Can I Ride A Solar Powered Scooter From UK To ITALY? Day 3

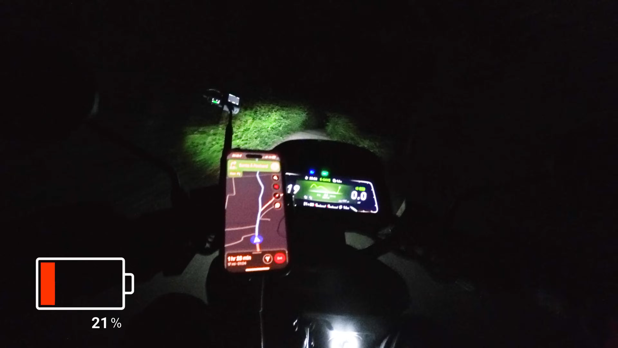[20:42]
This is quite crazy. I've still got 17 miles left, so that's a full hour of driving. I've only got 21% battery. I just feel like this is the most random back road. I wouldn't want to run out of battery here because there's no solar. I'm just completely under a canopy of trees. But deeper into the forest we go.